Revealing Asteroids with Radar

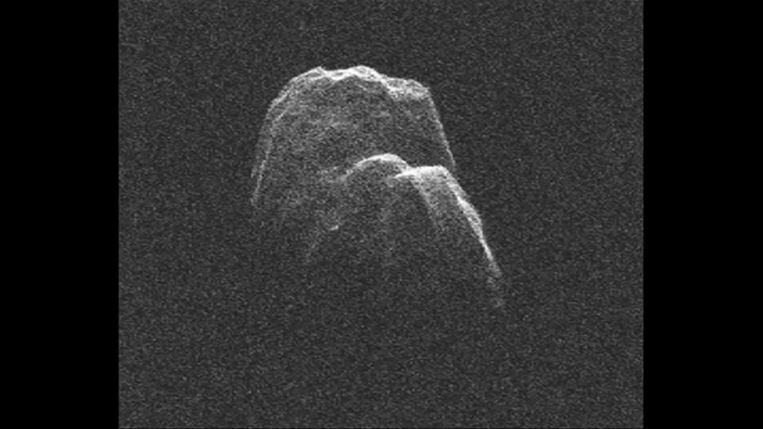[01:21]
We could see boulders. There are currently only two radar facilities in the world that have sufficient sensitivity for doing regular observations of near-Earth objects, Arecibo and Goldstone.